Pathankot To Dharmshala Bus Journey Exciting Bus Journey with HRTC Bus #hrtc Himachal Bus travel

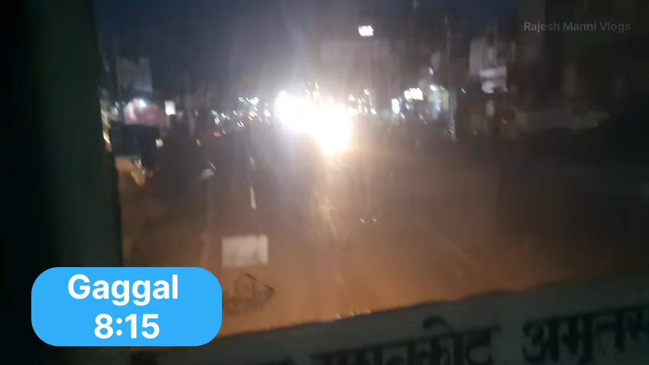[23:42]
अंधेरा काफ़ी हो गया है और हमारी बस अभी गग्गल पहुंची है। यहां से हम लेफ्ट में धर्मशाला की ओर मुड़ जाएंगे और ये सीधा रोड मंडी मनाली की ओर चला जाता है।
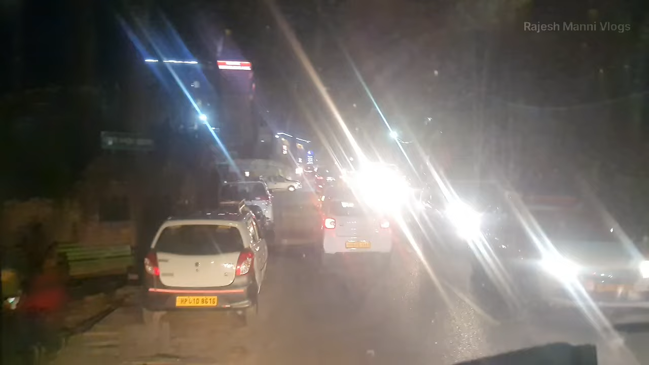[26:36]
धर्मशाला शहर की सड़कों से होते हुए हमारी बस स्टैंड के पास पहुँच गई है।